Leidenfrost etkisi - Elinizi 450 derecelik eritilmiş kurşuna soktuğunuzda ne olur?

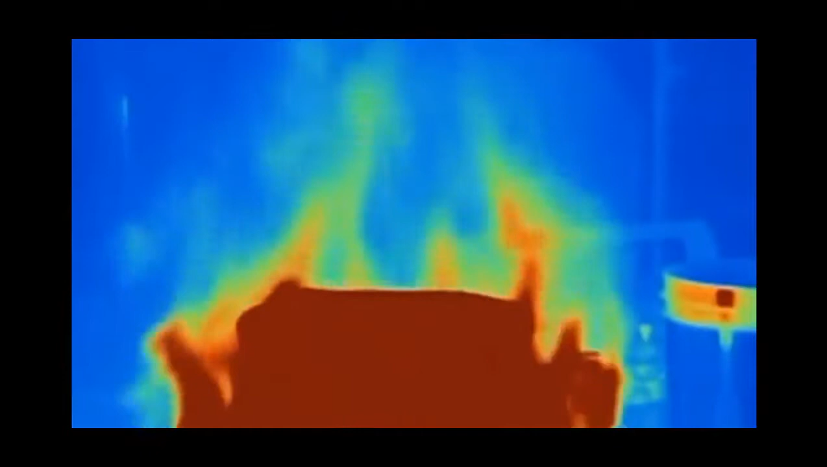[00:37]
Hata payı her zaman vardır. Unutmayın. Kurşun yaklaşık 450 derece dolaylarında.